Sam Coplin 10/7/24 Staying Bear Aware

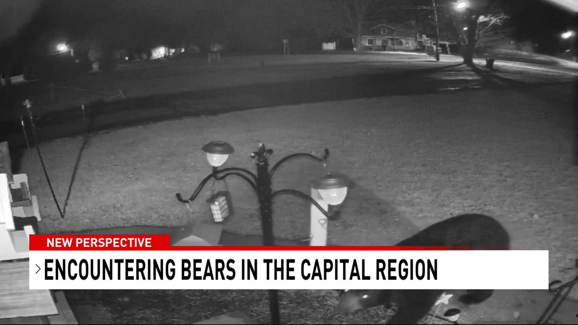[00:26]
They are out and about a lot more than normal.